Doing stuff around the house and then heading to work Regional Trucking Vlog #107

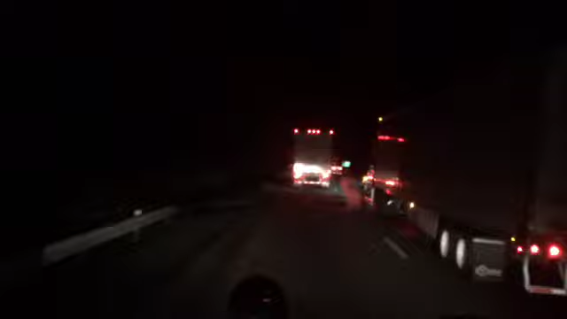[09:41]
He'll let me get over. Now he's in the right lane and the right lane closes up here. It's a wreck or something up here. They need to hurry to pick up. The trucks from out west, they think they can really. I mean, if they have any common sense, the back there said, before I got the camera on, said right lane closed. We will see what's up here.